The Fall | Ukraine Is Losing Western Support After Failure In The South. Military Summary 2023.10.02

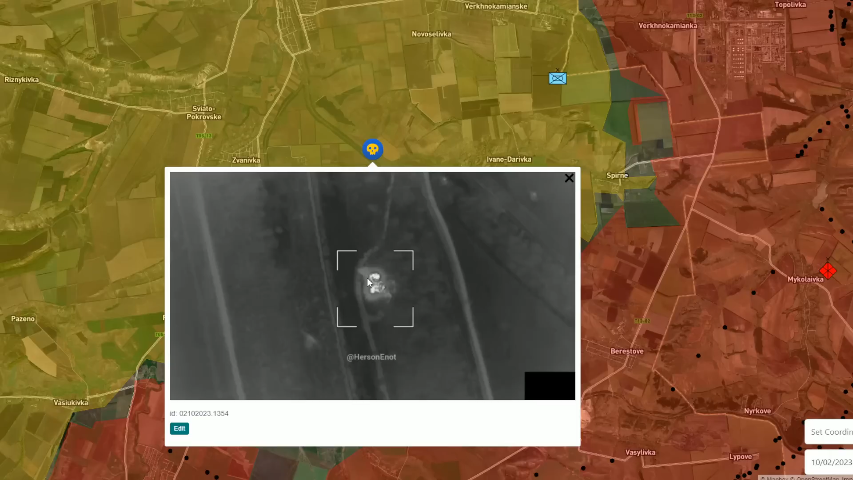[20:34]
discovered by the russians and as a result of artillery strike that tank was destroyed another video we got a little bit to the